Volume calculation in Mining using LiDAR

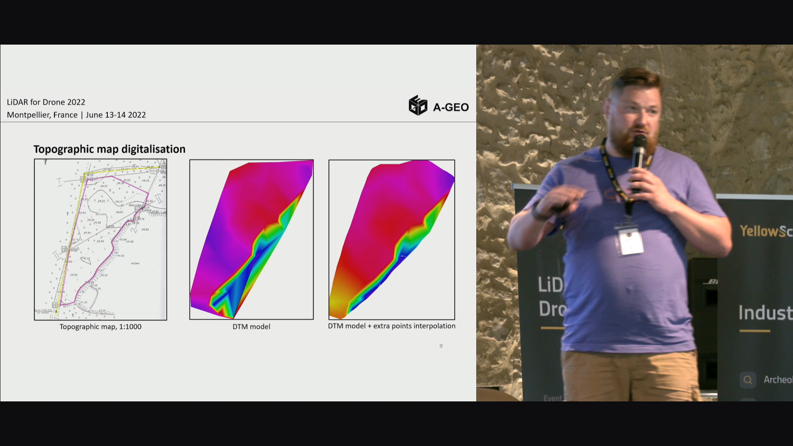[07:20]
the altitude, the Z coordinate was placed on the right, on the right position.
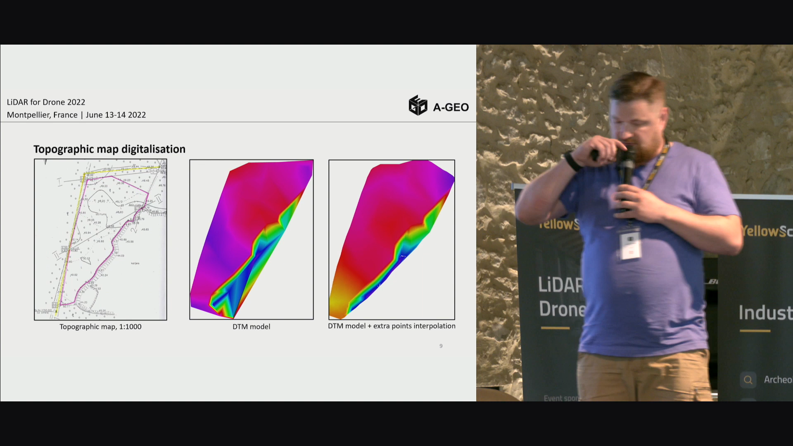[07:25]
But what is very interesting when you're trying to work with a topographic map map with not a LiDAR data or
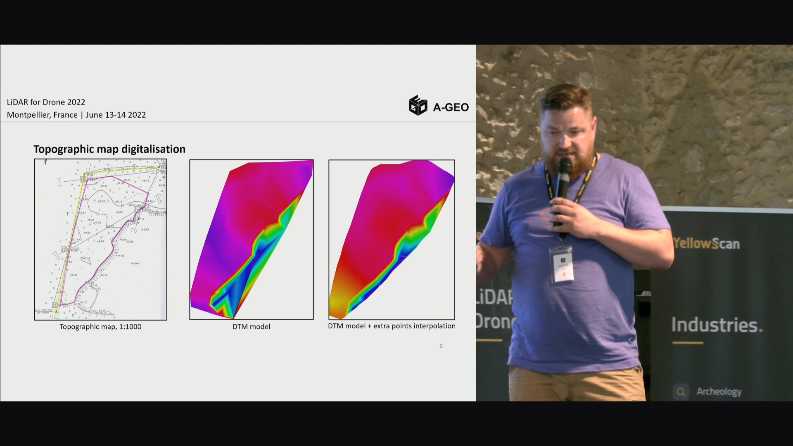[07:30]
data or kind of photogrammetry data, you see this boundary, this line. So you have point here, you point here and there. And after, if you get this point to your software, for example, for TeraSolid and ask them to make a DTM,
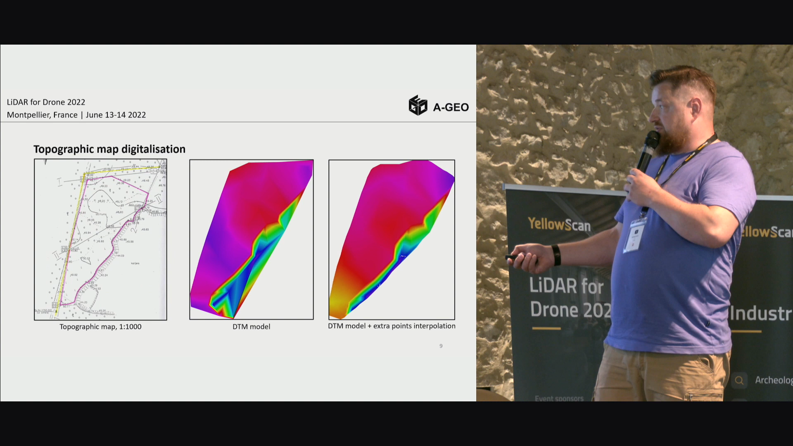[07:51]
so you will receive like this shape, like, you know, just straight lines, straight triangulation.
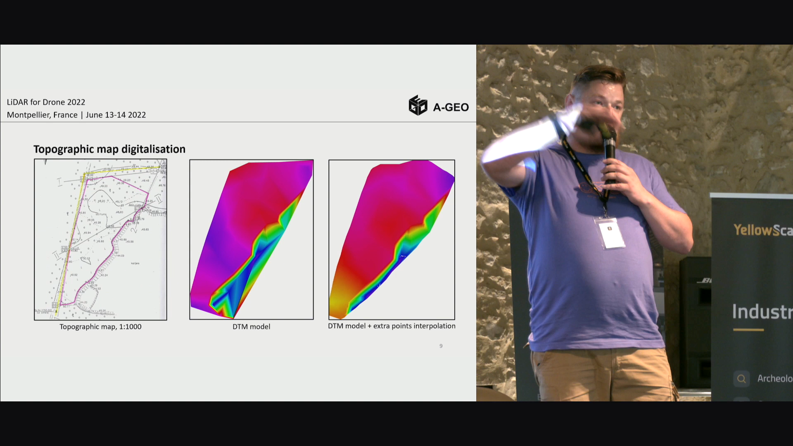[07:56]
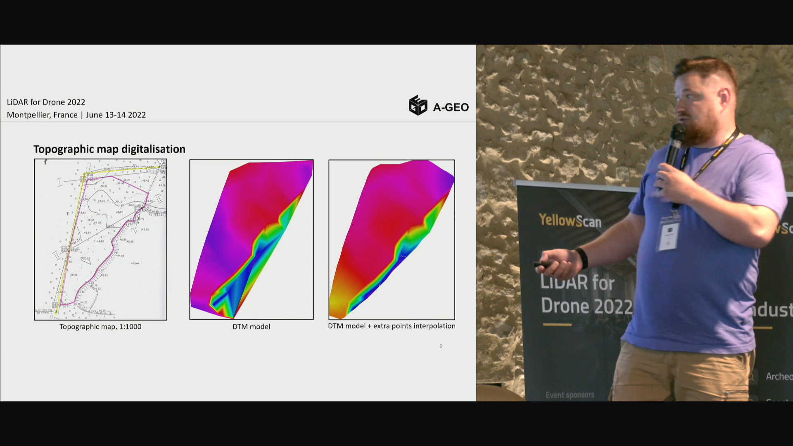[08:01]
So what you need to do, you need to also, to add between these points, like this boundaries goes, you need to interpolate the points of extra points.
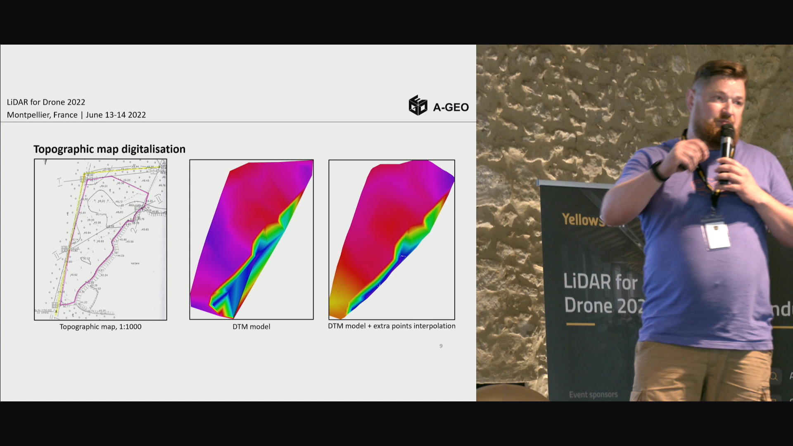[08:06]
So then you have much more, at least much dense point cloud of this project.
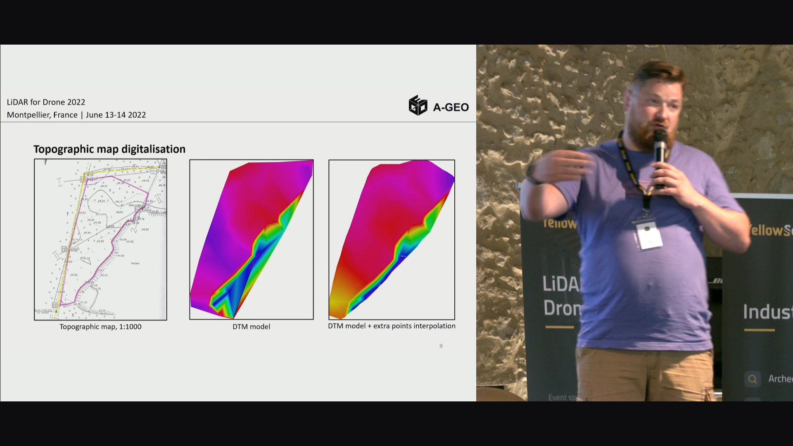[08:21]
And you have these curves, not the straight lines. And during the calculation, if you have, for example, this one, the project is not so big. It's only maybe two hectares only.
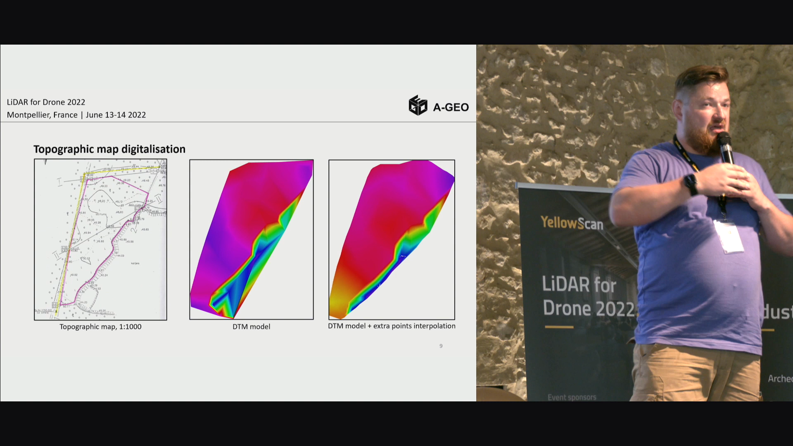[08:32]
But you have 10 or 100 hectares. So it makes sense.